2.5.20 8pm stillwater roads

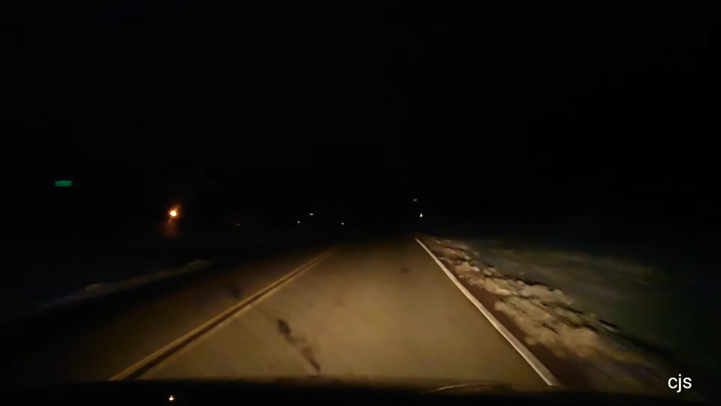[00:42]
but um evaporated it looks pretty good guys um here we go i'm gonna let you know what's 51 looks like it's gonna be ice over here off of uh 19th and fairgrounds by the way we've been driving for a while that's where we're at now okay guys this is 51 6th street in stillwater uh this center lane looks pretty good over there on the this lane over there you got ice spots along the road
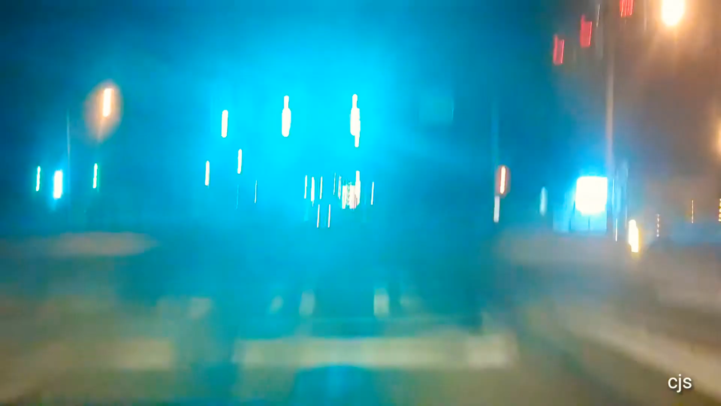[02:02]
6th street we're gonna do joe dot or joe doe or however you pronounce it uh looks pretty good get patchy ice by the center line oh well street is dry we're gonna go ahead and go down virginia and uh take a look you know like you're going towards old walmart 6th and um and virginia